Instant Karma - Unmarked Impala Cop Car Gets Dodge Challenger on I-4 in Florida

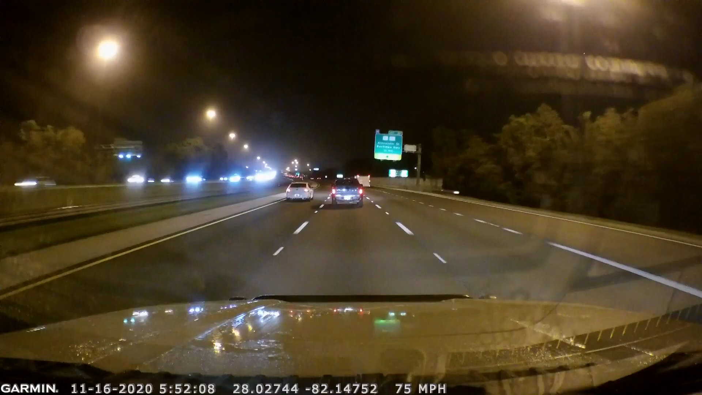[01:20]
and here we have mr dodge challenger passing everybody in the exit lane not smart dude not smart if you look closely you can see the impala accelerating and uh this is when i kind of figured the instant karma was gonna happen so i'm i'm